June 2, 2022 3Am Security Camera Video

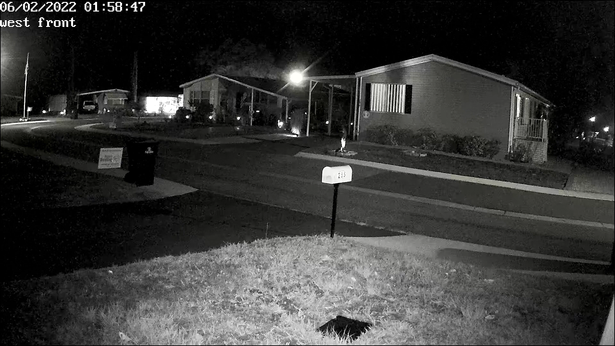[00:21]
This was recorded on our security cameras on the corner of Burrell and Mystic around 3 a.m. on Thursday, June 2nd. The time stamp that you see in the upper left corner of the screen is one hour slow, so rather than 1.59.05, it should be 2.59.08, almost 3 a.m. That's my neighbor just leaving to go and pick up another neighbor.
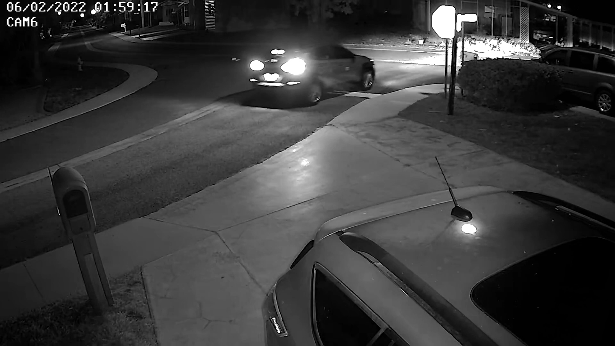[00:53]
To give them a ride to the airport, I believe. So she pulls into their driveway and in a few seconds you will see the black pickup truck make its appearance. The pickup truck appears from the right going south on Mystic Boulevard and turns on to Burrell Circle and drives around Burrell at a relatively high rate of speed.